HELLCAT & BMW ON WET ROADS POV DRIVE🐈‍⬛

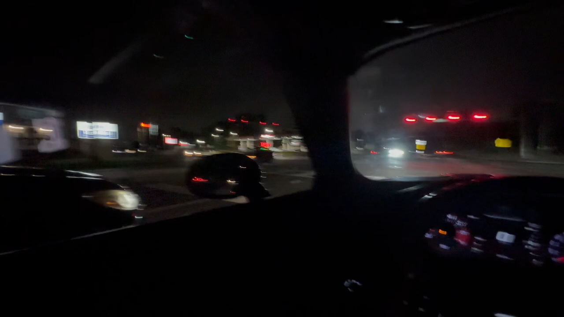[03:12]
Dude, that shit be bothering y'all. Like, what the fuck are you doing? Like, nigga, just pull all the way the fuck up. I ain't gonna lie, y'all. Them wines just get crazy and crazier every time. Like, I'm not even gonna lie. My fucking god. Shit, that shit was just crazy. I ain't gonna lie to you.
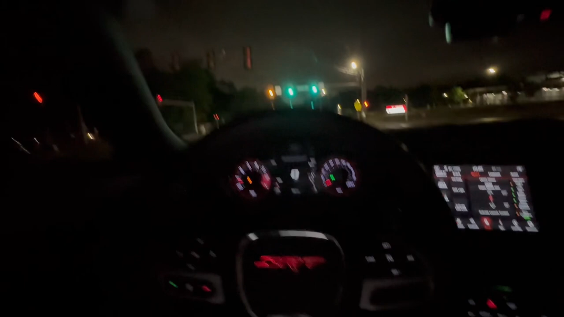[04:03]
Or is that an Audi? Oh, that is a BMW.
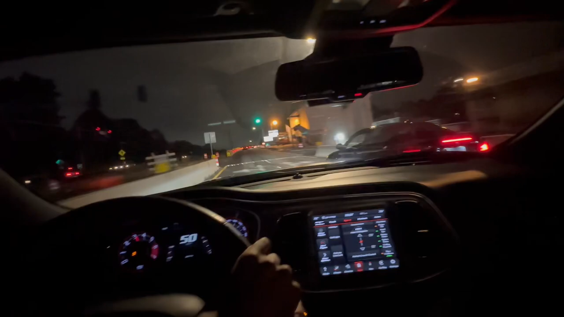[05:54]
Look at bro over there. Yeah. I fuck with BMWs, don't get me wrong. Like, I fuck with BMWs, bro, for real, for real. He probably gonna wanna talk to me, that's why he's slowing down. Yeah, he fucking with me. Hey, that shit hard, bro. That shit hard. That shit sick. Nah, I fuck with BMW. I was finna get an M3 before I got this.
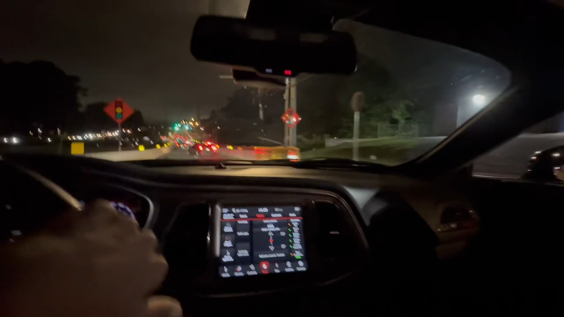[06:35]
What's some asshole shit, man? Come on. You finna make him crash. Bro finna crash out on some shit. The fuck you on? Y'all heard it first, man. The BMW owner said the supercharger is harder, bro. Supercharger harder than this? It's crazy.